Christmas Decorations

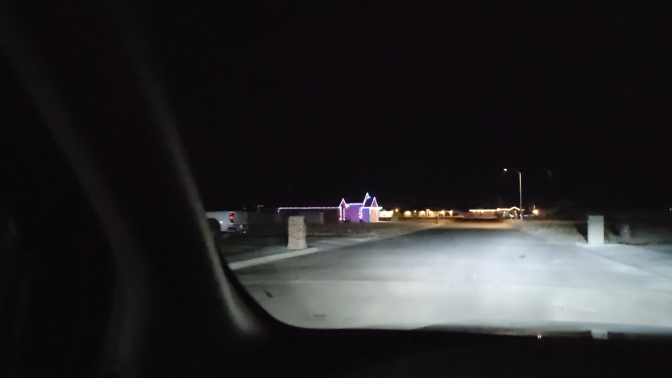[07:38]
Get a closer look of it.
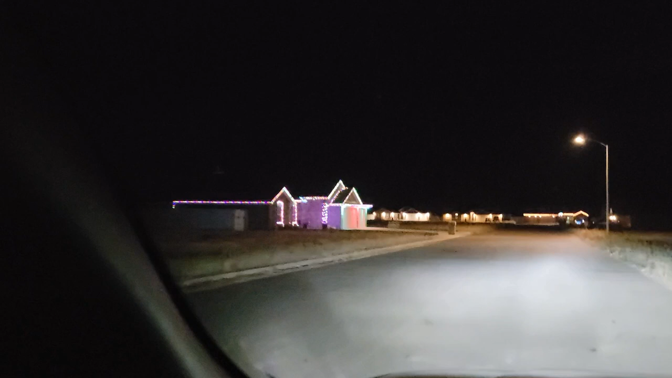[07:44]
Yeah, that's a very nice-looking.
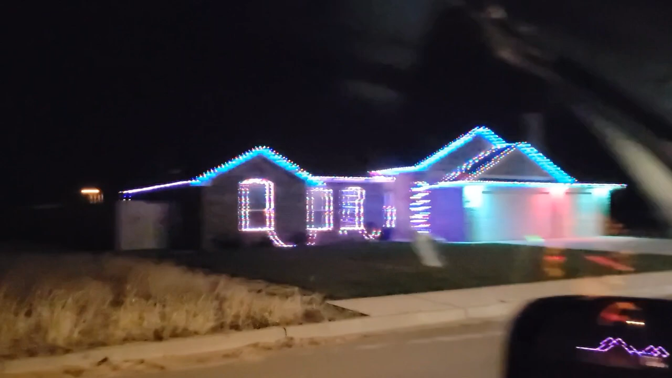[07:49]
Here's one street that has the Emotion Laser Lights projected on the house.
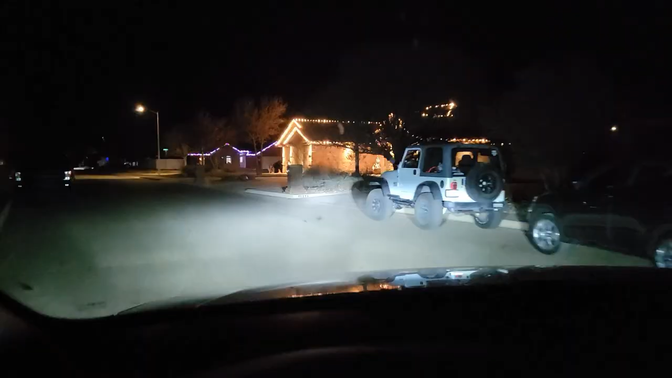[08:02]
Here's a well-lit house. Here's a very colorful one. Here's one house that has some projected snowflakes on the garage doors.
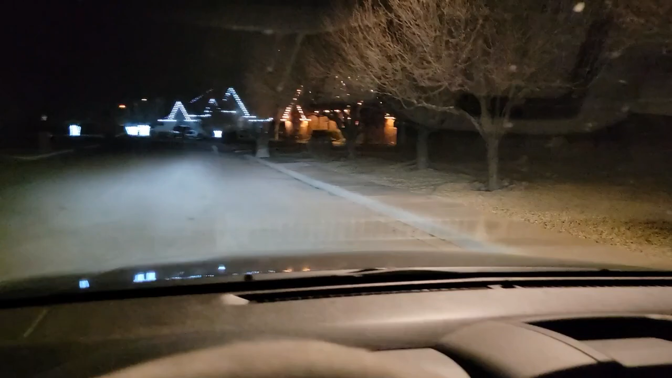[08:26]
Here's two houses next to each other, pretty well-lit. Even the tree trunks are wrapped with Christmas lights.
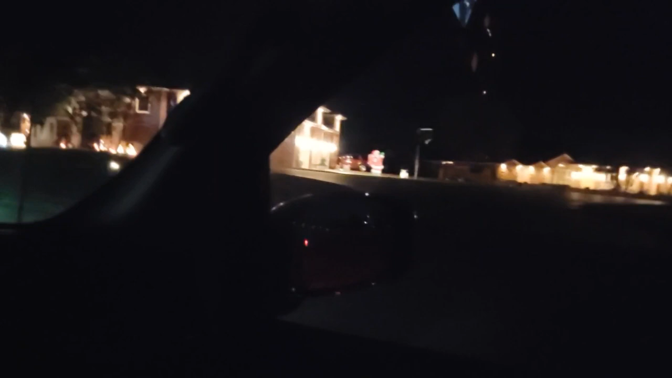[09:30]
Here's another house which has a couple of crosses on the lawn.
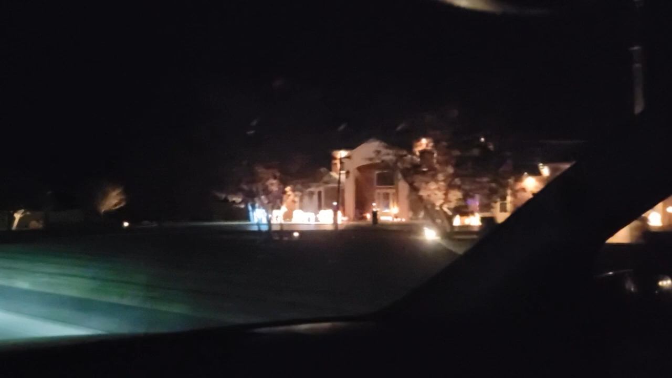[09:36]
Here's two attractive houses.
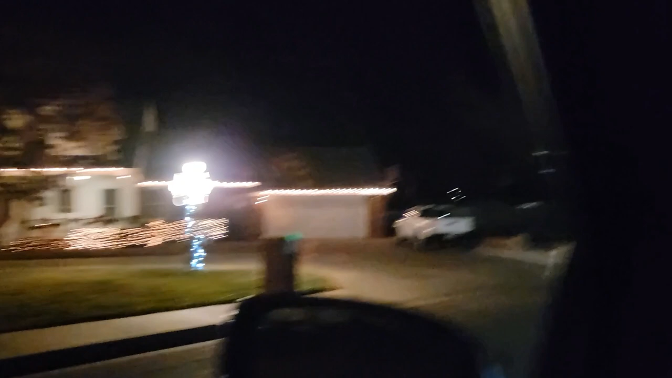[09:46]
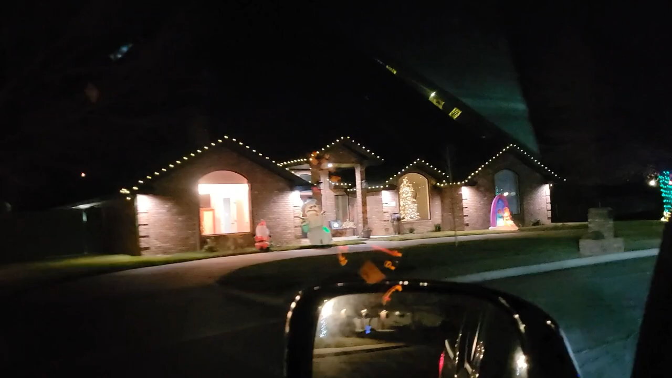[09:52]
Here's one house with the trees, trees are wrapped with lights.
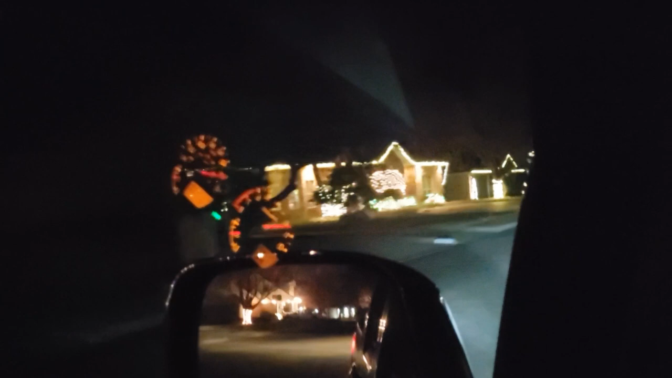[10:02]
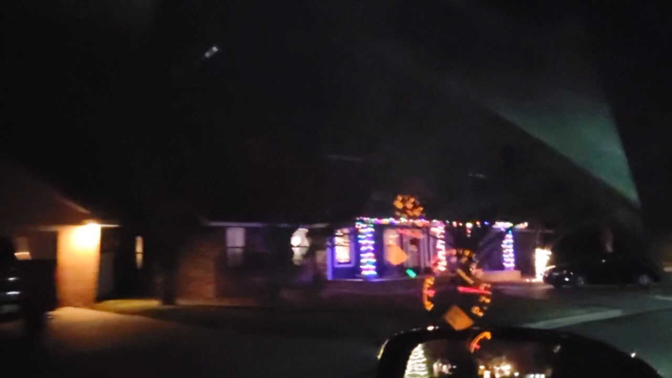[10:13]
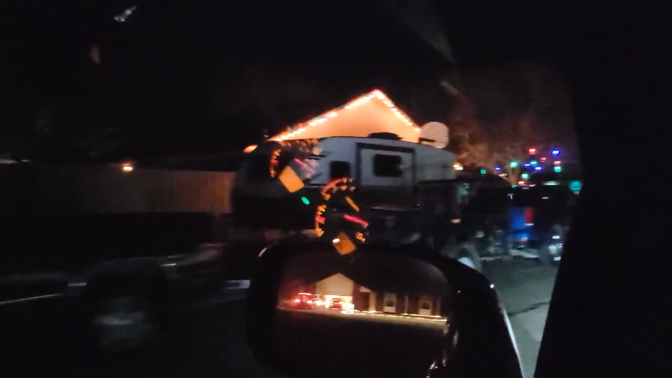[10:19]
Here's another house with the trees. Here's another house with the colored lights hanging on the trees.
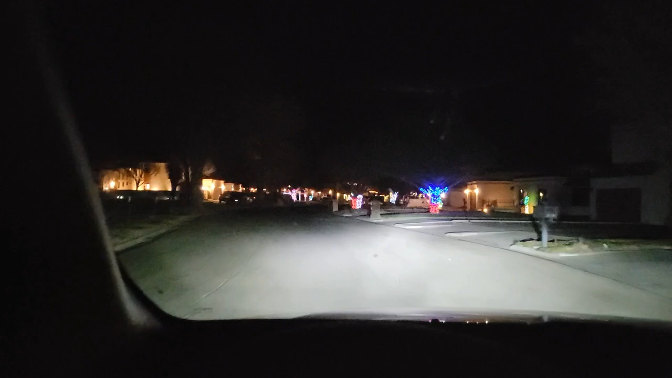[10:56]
This street has a lot of Spanish-style houses on it. A very favorable place where I would like to live, if I could. A tree is wrapped with the Christmas lights.
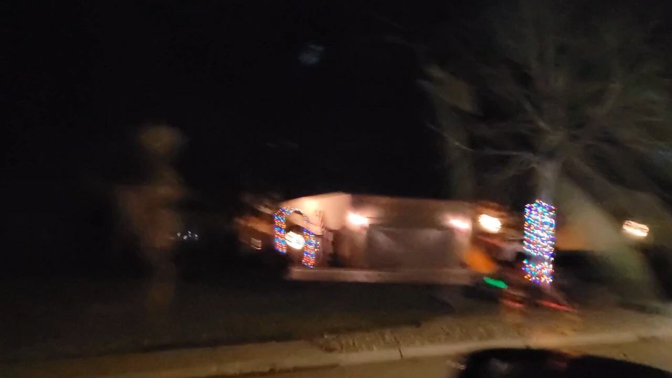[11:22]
Making a well decorated street.
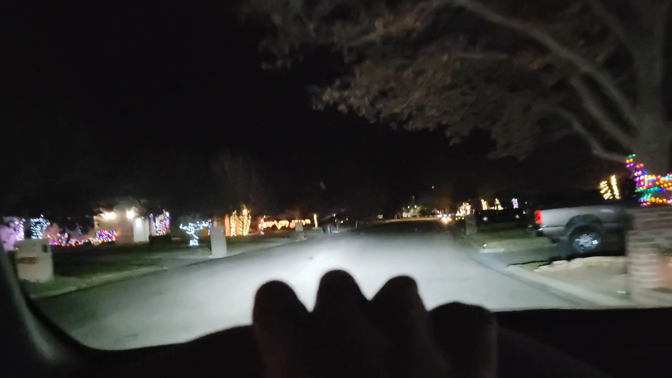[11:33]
It's also surrounded by three golf course fairways.
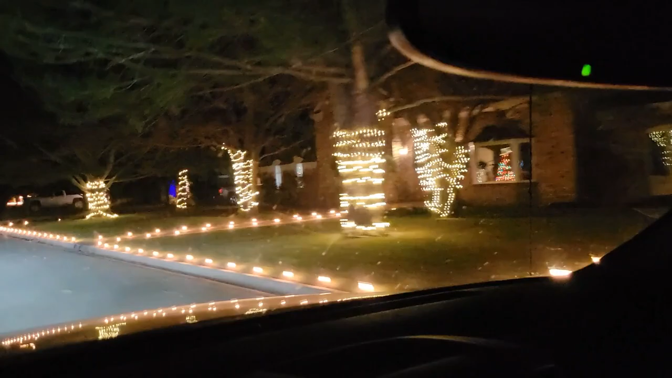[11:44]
I assume we'll be at the end of the street and turning back around. Very colorful there. Red and blue lights on trees.
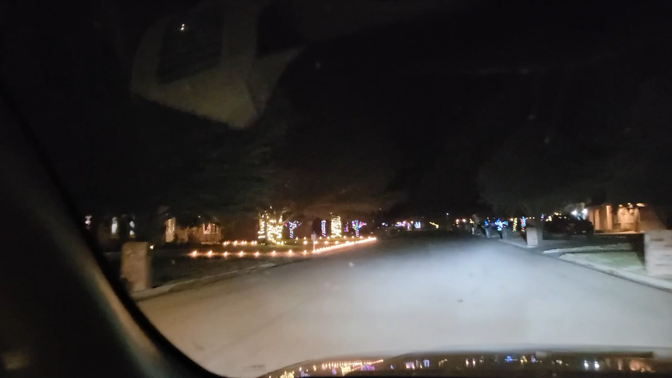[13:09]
you're turning back the other way
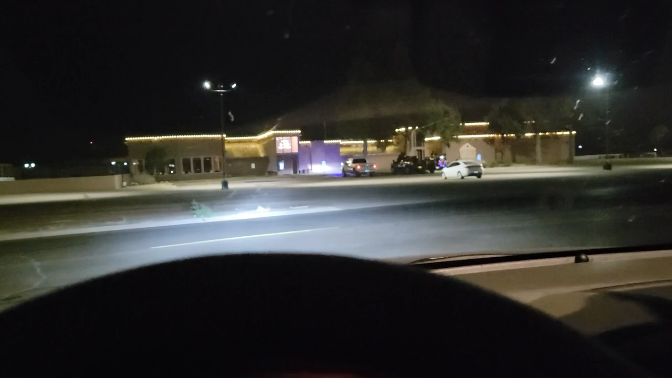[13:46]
into the street okay here's the colonial park golf course clubhouse
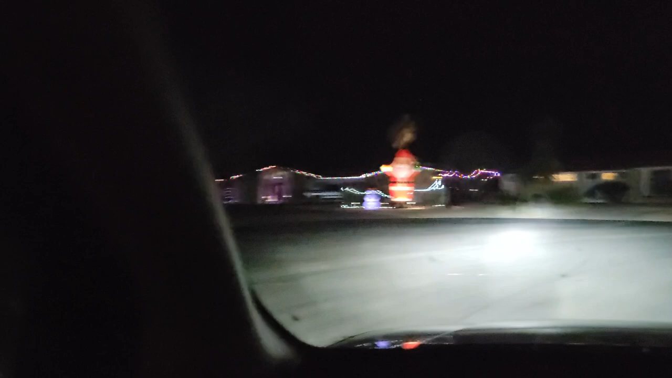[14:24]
a little colorful side this house has their fence covered with lights
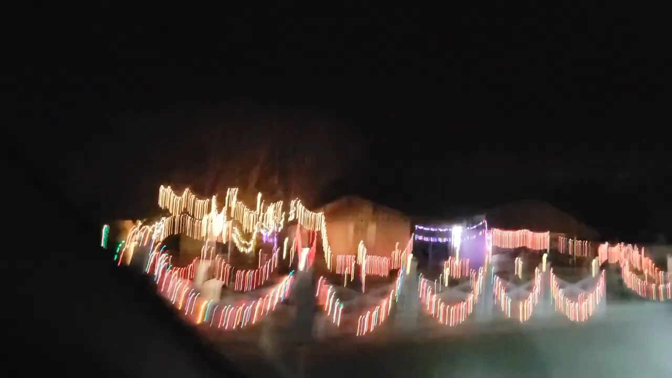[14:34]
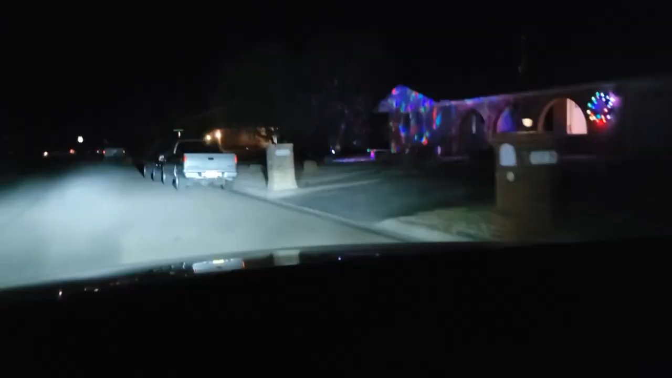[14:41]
here's a house that has a projected motion lights projected onto it